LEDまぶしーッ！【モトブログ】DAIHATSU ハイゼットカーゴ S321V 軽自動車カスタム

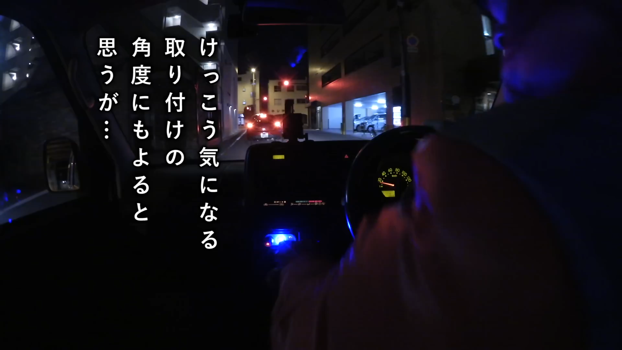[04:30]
結構気になるわこれ角度にもよると思うけどねちょっとあの僕運転してますけどもあのかなり青い光を感じて日が散るこれ良くないかも
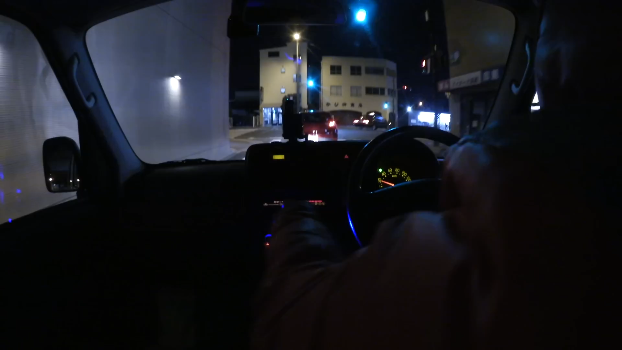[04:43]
気が散るよなんかなんでしょうギアポジションの位置によって光の当たり方も変わるしこれはちょっとペットボトルを蓋した方がいいな5速に入れると逆に気にならないですね
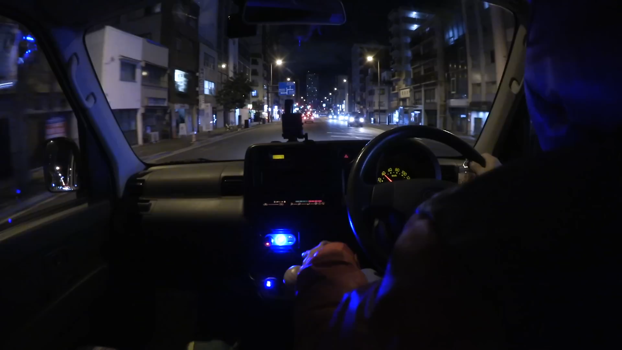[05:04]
不思議なもんね4速気になりますね3速は気にならないですね2速は気になりますね1速も1速はどうだろうないやいやいや3速5速は気になりませんけどもニュートラルも気になりますねこれはいやペットボトルの蓋しなきゃ
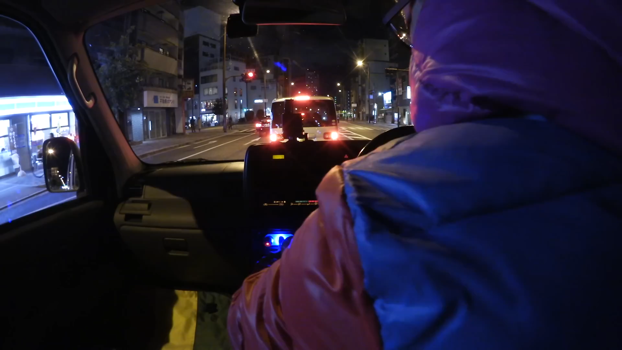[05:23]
もうちょっともうちょっと光が弱かったらいいなと思いますけどねまあそのためにペットボトルの蓋ってことなんでしょうね今ね今の自販機で買ってきましたこれグリーンだからのペットボトルキャップこれをつけよう